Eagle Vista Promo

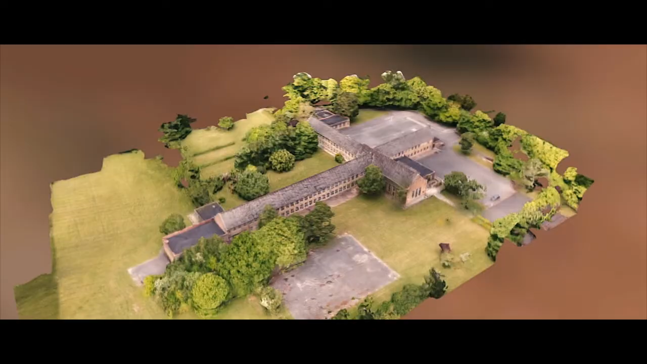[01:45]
creates a three-dimensional image that you can view and we're just starting to get into the market of doing that with architects and surveyors so that they can use the data that we've retrieved and put it together for their clients.